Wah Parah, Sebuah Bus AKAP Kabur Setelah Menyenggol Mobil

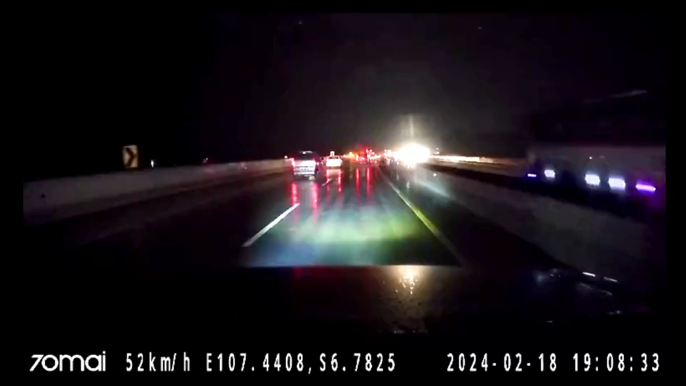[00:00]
Kejadian yang tidak terduga di depan mata. Saat cuaca hujan terjadi insiden mengerikan di jalan tol. Terekam jelas detik-detik bus akap pindah jalur menyerempet sebuah mobil. Spontan seluruh penumpang mobil berteriak histeris. Untungnya mobil tersebut tidak terbalik.
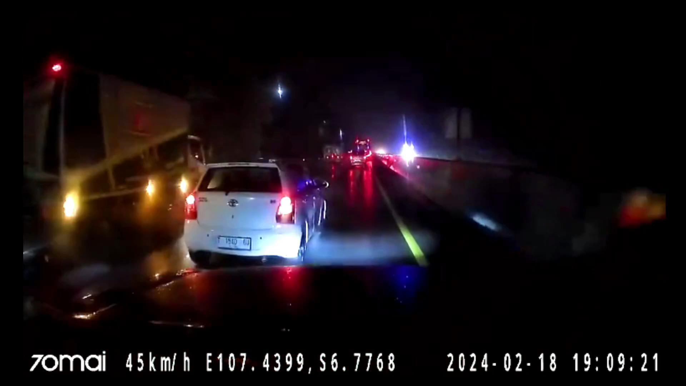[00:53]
Bus masuk, orang kita malah di